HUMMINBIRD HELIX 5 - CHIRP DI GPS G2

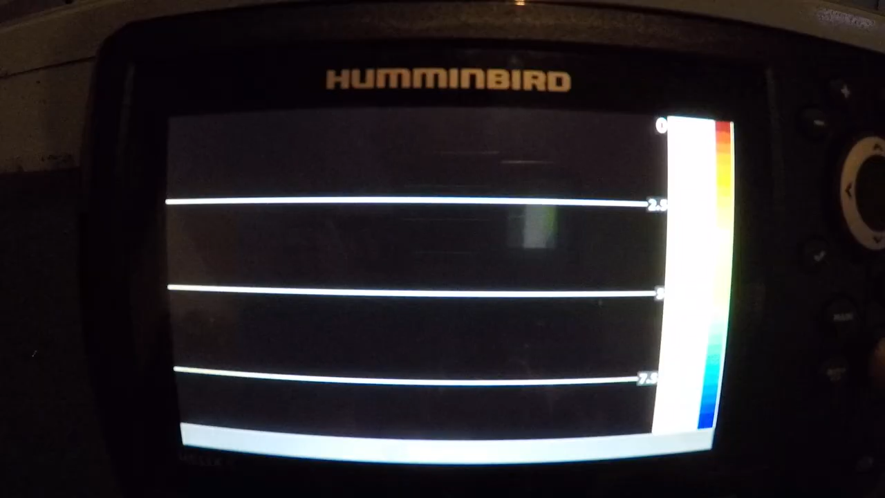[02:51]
some actual structure and objects, so I'm going to let this load guys,
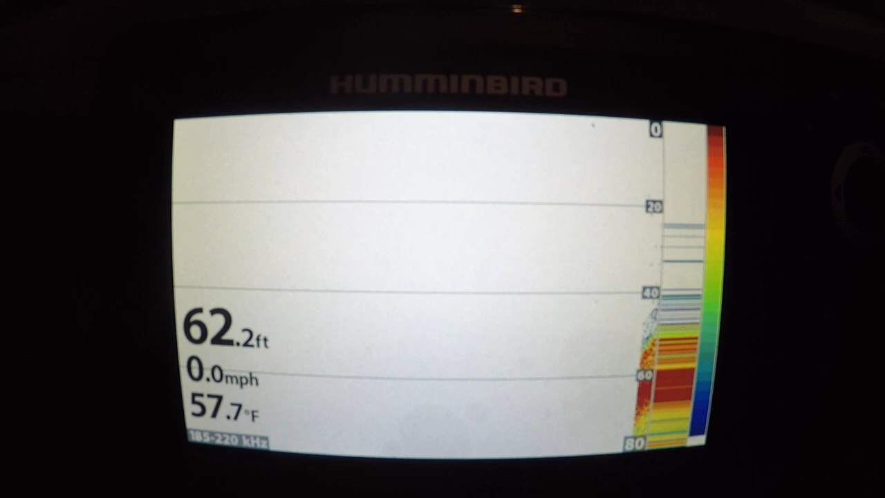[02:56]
On screen: depth 62.2 ft, water 57.7°F, speed 0.0 mph
all right guys, got it loaded up here, so you can see the first view here is your traditional sonar graph, shows you the depth, miles per hour, water temperature,
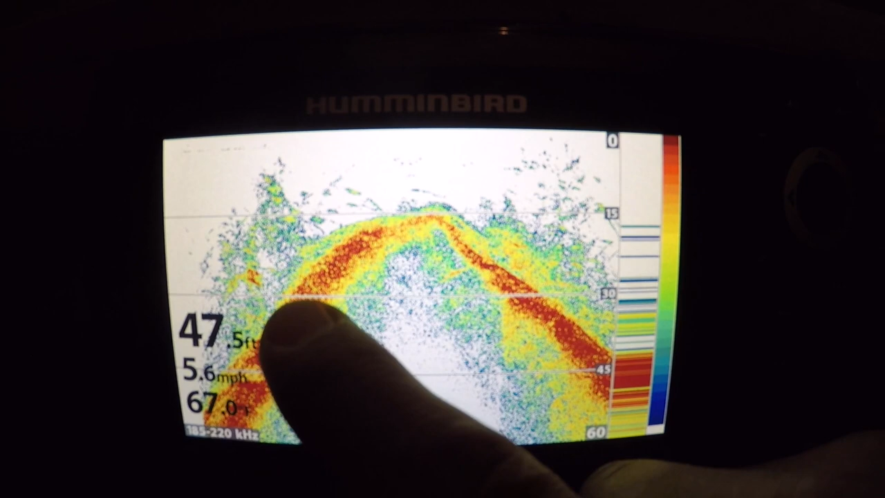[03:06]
On screen: depth 47.5 ft, speed 5.6 mph
you can see this nice little hump here dropping out to, we're in 48 feet right now, so I'm just going to run through the views,
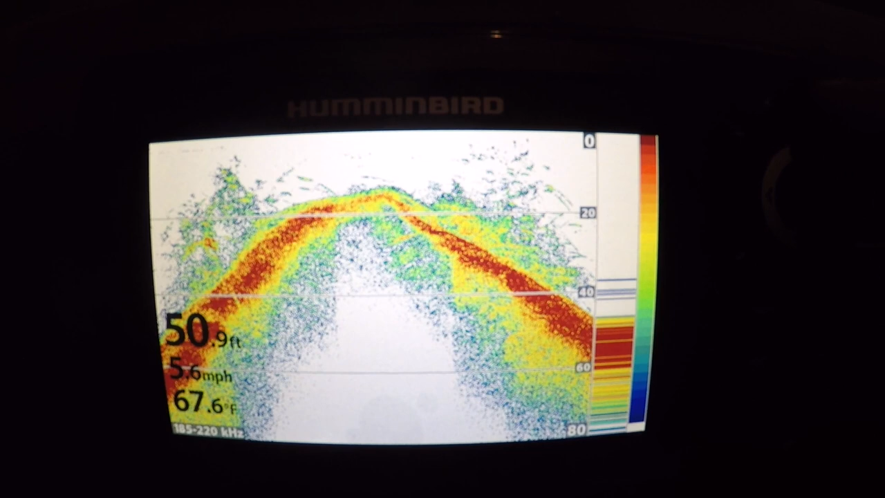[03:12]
On screen: depth 50.9 ft, water 67.6°F, speed 5.6 mph
see what it looks like in all different views, so here it looks like we've got the same view,
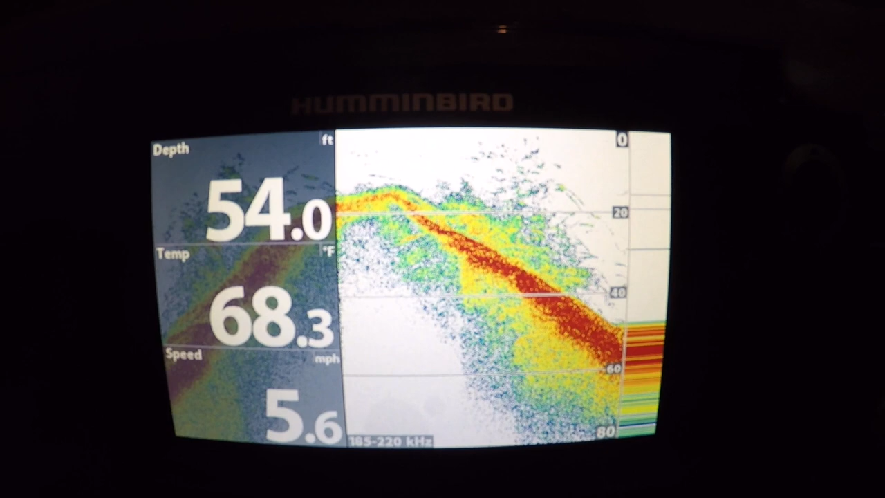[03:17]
On screen: depth 54.0 ft, water 68.3°F, speed 5.6 mph
but in enlarged miles per hour and temperature and everything in depth,
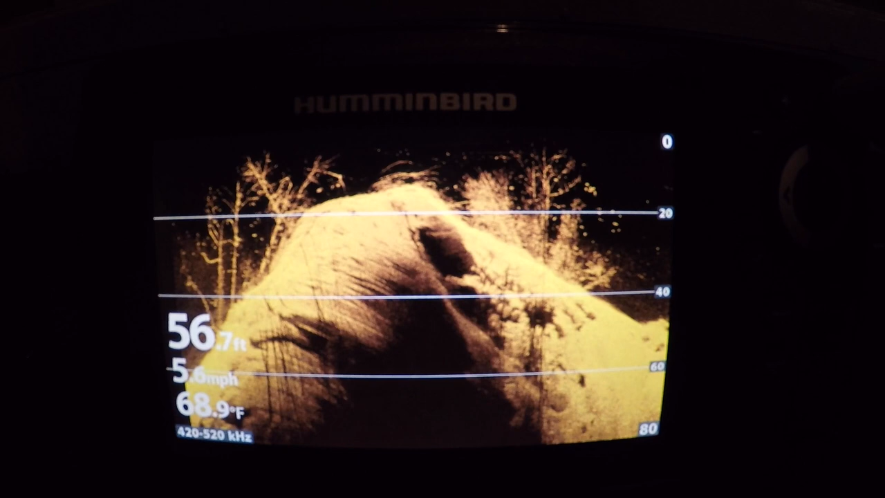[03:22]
On screen: depth 56.7 ft, water 68.9°F
here we got the down imaging, that's really cool, look at that, you can see the hump we just went over,
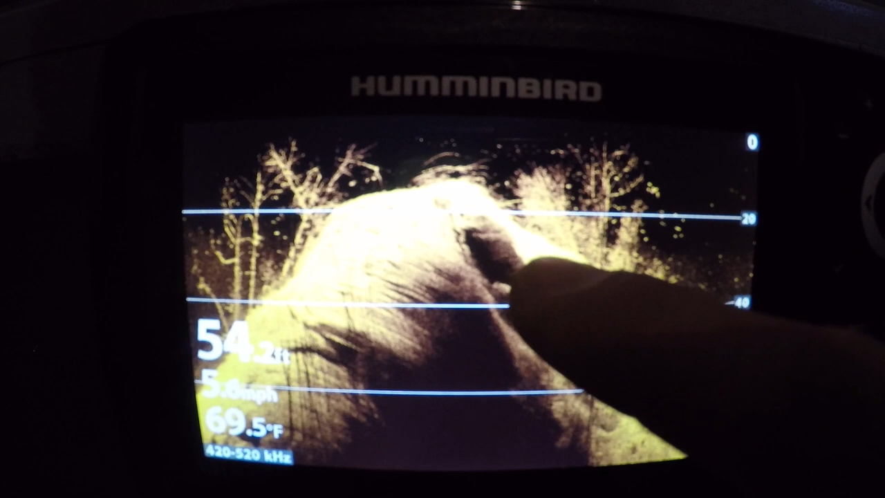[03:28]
On screen: depth 54.2 ft, water 69.5°F
you can see some rock structure, some trees on it, you can see some fish scattered in,
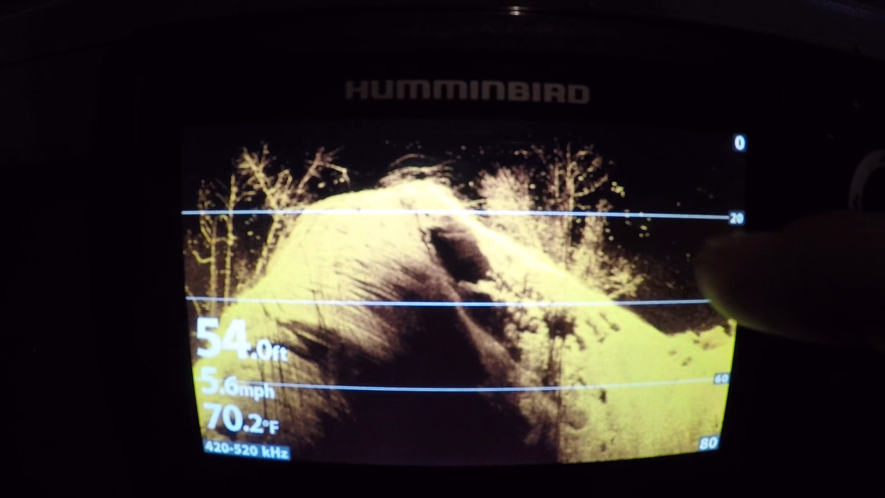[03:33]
On screen: depth 54.0 ft, water 70.2°F, speed 5.6 mph
that's a cool view, I can't wait to try that out on the water, that's going to be awesome guys,
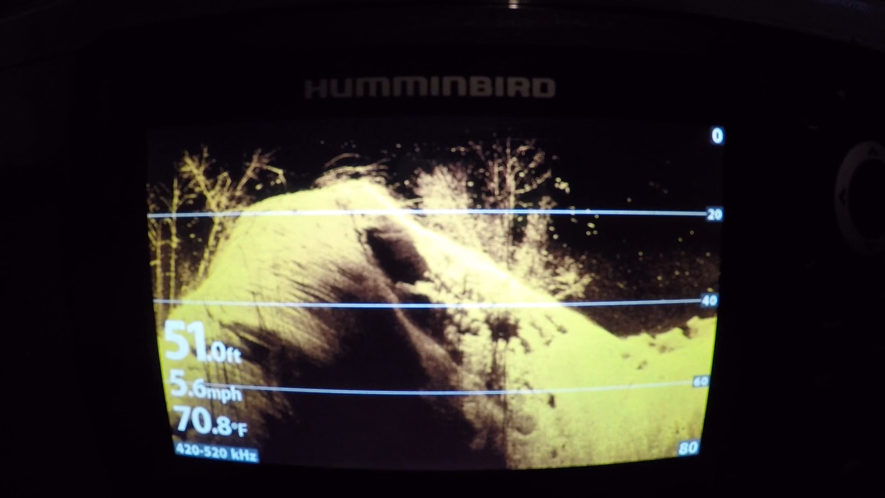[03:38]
On screen: depth 51.0 ft, water 70.8°F, speed 5.6 mph
there's a few spots I want to check out and see what they actually are, another view,
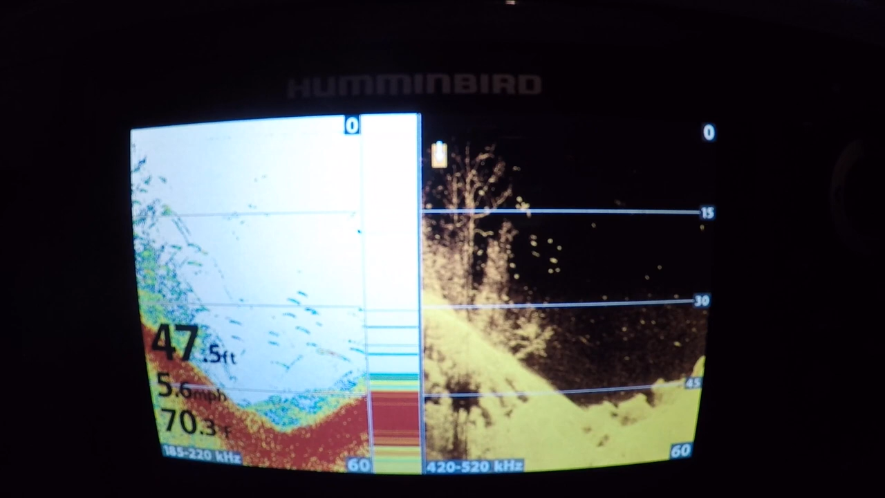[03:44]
On screen: depth 47.5 ft, speed 5.6 mph
looks like we can do split screen between down imaging and regular, so you can kind of cross reference what you're seeing on your main screen with the down imaging to see what it actually is,
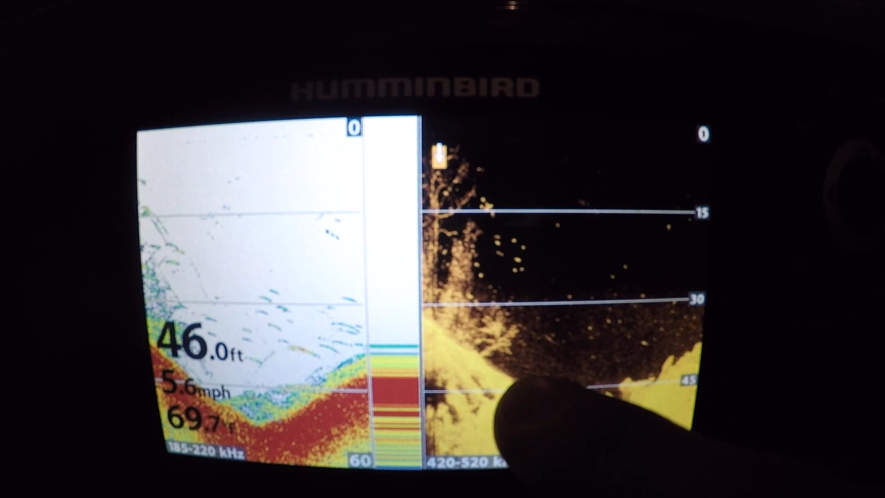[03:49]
On screen: depth 46.0 ft, speed 5.6 mph
that's pretty cool, it's probably the main screen I'll probably be in,
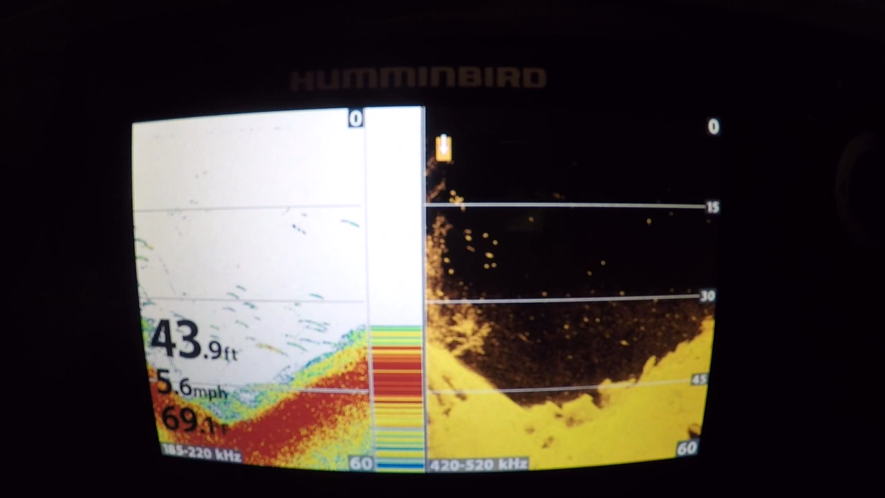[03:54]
On screen: depth 43.9 ft, speed 5.6 mph
here you got a x2 view,
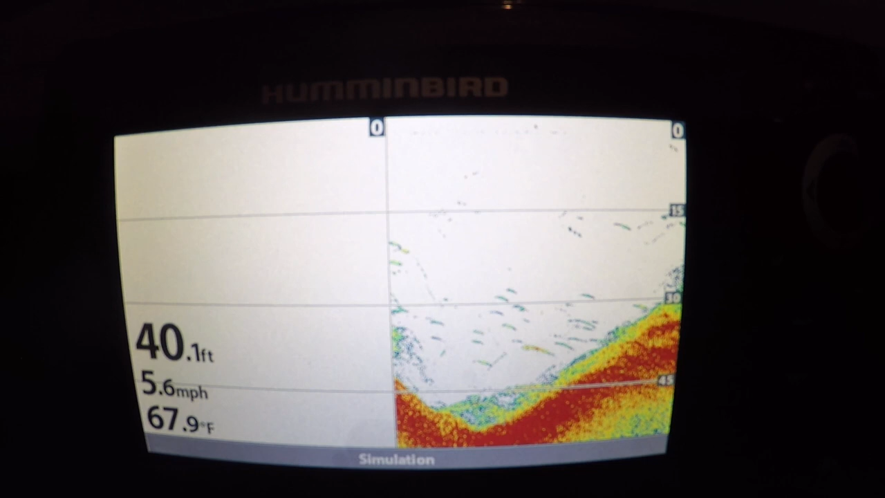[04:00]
On screen: depth 40.1 ft, water 67.9°F, speed 5.6 mph
looks like you got a view here where maybe you might be seeing your boat moving around this side and then radar on that side, here's where your Navionics Lake Chip comes in,